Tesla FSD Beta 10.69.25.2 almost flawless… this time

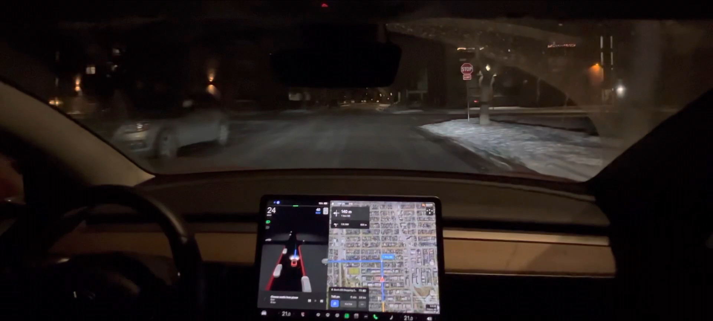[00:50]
to see if this release is any better than the previous one and I just want to see how good the 4k looks on my phone. I'm not sure I would say it feels a lot different but we'll see it's a little slick out. We'll just see if it takes these turns at a good speed or if it starts slipping out.
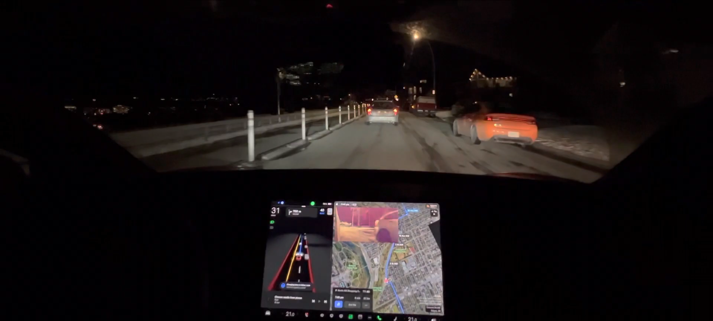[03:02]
and even with the low lighting at these speeds I feel very comfortable this is uh two ways so nice just kind of made sure it got over